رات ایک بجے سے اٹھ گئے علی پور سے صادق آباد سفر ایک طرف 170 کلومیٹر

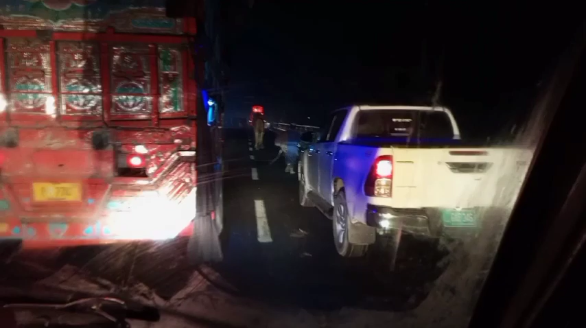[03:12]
अच्छाय के दिखनें, शारा रास्ता बांध की दिखनें,
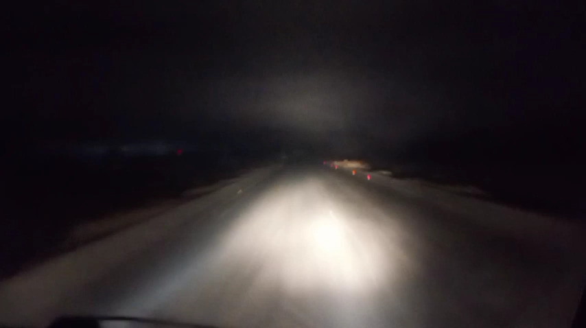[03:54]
आपर बड़े हैं सब्हेराइड पांट ने दुश्रू से देखो क्या नजारा लगदा था कि अब राठीचा रहे है जरुछ देखो धुंता रूज है
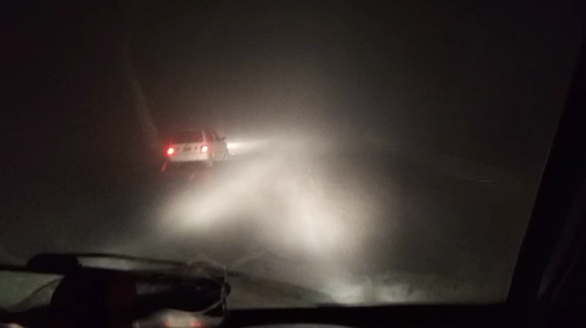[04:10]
ड़फ कम फेला धुमता बाला फुल्छ चिद्धी रोड़ थे चलो प्राढ़ता असरा मेल गया है का दीख लेर उसाइड बाद कार दे नाल पर छिपन जूए रिदेखो धून तर देखो कि आज कि उसी त्रंडा मुहम्मद पना ए सारी उते खेंप
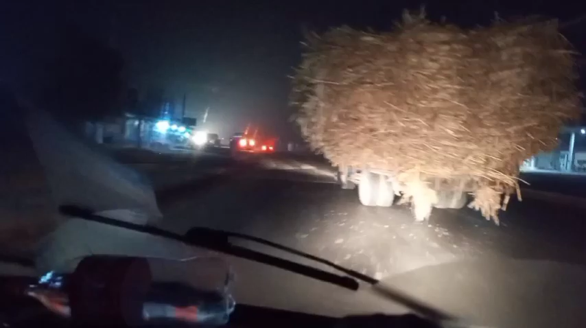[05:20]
कराची रोड़ ते सिद्धियों आकि हाला हुआ वाल वार रस्ते बढ़े ने जो तौरे ना जान पूर
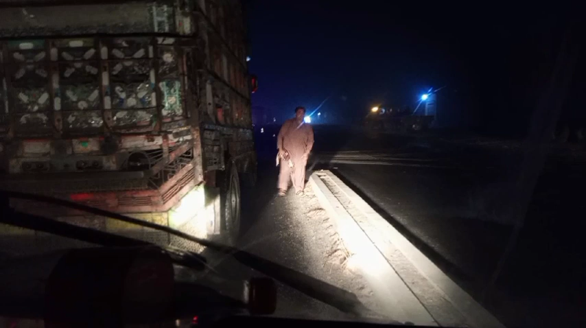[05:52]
� चार पंच कोना लाच यह लाचिन सेंग कोना शारे हैं लेंदे वेच मेरे खिया अच कोई भूँ वाली
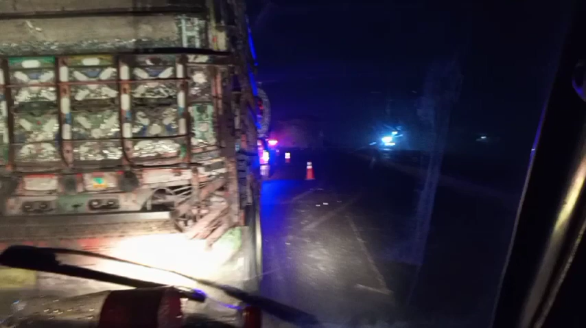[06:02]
ट्राली खराब था इकड़ी है जो नजदीक पहुंच तो उरी खेन है एट राली गड़े जी भूँ वाली खराब था इकड़ी है
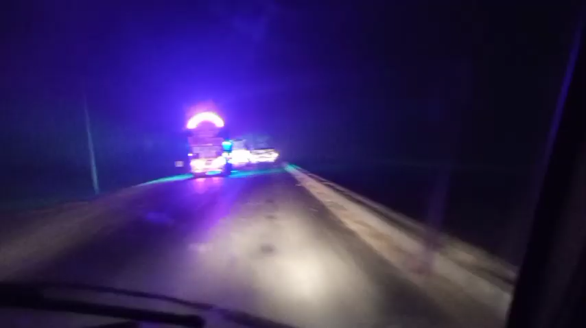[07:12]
लो जी वाथ एक होर कम हो गया थावाथ ट्रैफिक जान थी यह पता दी क्या माज़र है
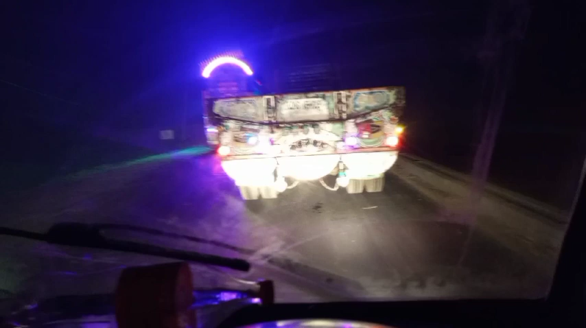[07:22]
होनी तर्टूरे से वाला रह जाओ थे ट्रैफिक जान वक्फे वक्फे ना था
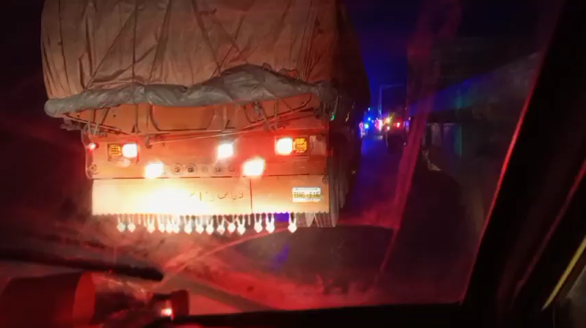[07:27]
रांग सेट आखर कार साथ ते बनेना पहाँ गया
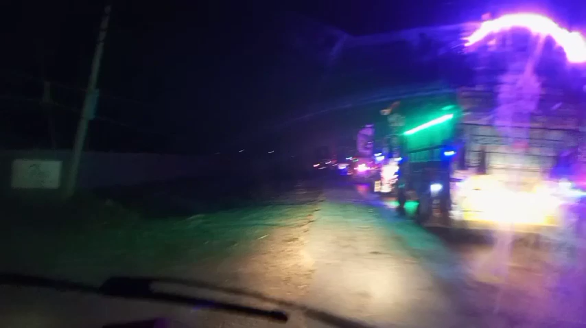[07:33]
साँ क्या रांग सेट ओ डेखो ट्रेल यह ला सटी वदे वे फटा बढ़ी यह ला था अगुड़ी रोड जाम नहीं चंगी तप्डी रोड जाम
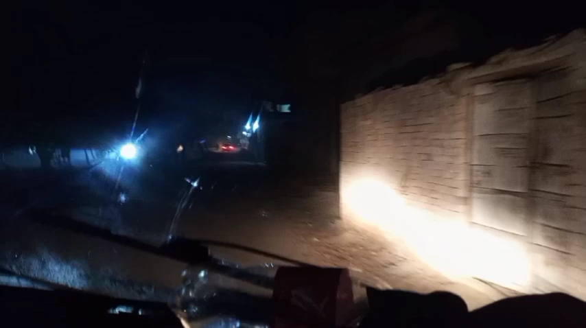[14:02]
आपे तुड़े सूँ ओ कारा देखो साधे ओ पिच्च्वान होना साइन देख गुए से यह साधे वाला पिजू ठीग है ओ कार वद यह सारे रूल देवद ओ मोड़ कटे नहीं परिये गए बड़ा बुरा हाल है जोर दा रस्ता बांदे यह इत्थु कर ओ सामने नहीं नज� तकरीब अब 15-16 किलो मीटर तक बांदे चलो जी आखर कार ओई रस्ता